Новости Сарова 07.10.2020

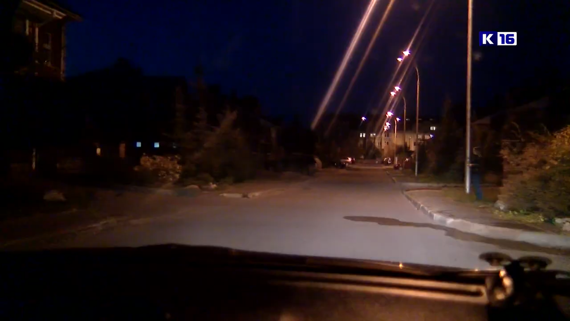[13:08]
Как мы видим, даже на освещенной улице человека в черном издалека не видно.